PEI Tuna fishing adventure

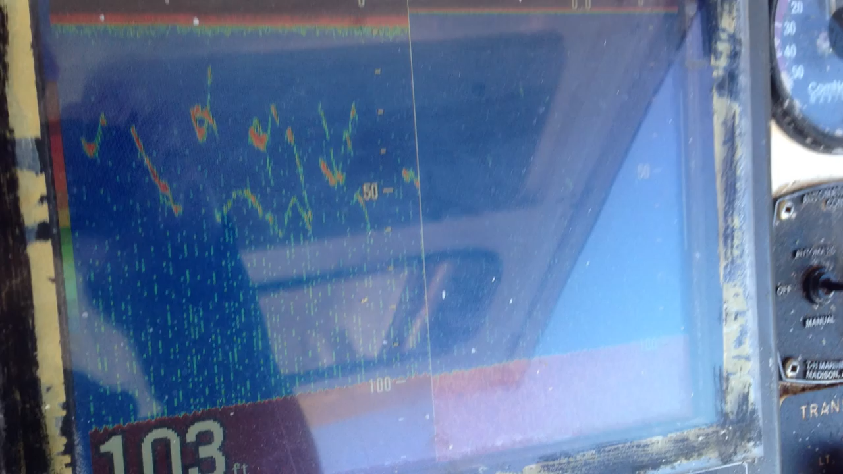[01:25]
On screen: depth 103 ft
We used some chum to try to coax them to the surface. They did rise to eat it all, except one on the line.